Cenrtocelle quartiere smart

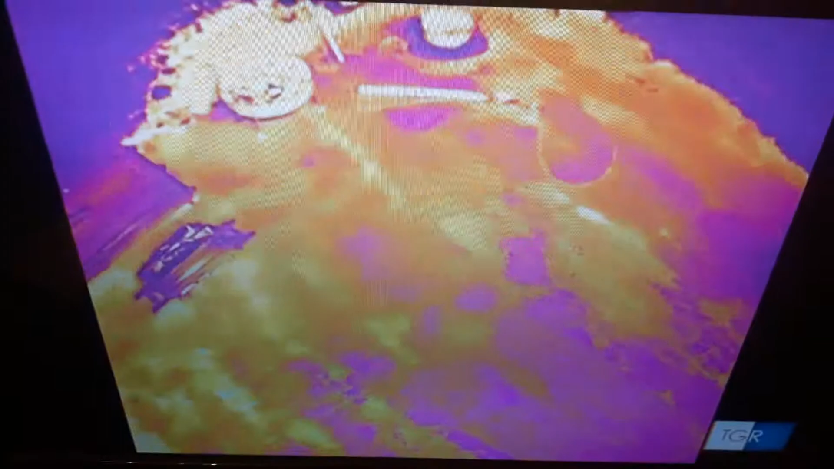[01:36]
Non solo, si possono schimare ad esempio anche la quantità di dispersione di calore e la concentrazione degli inquinati.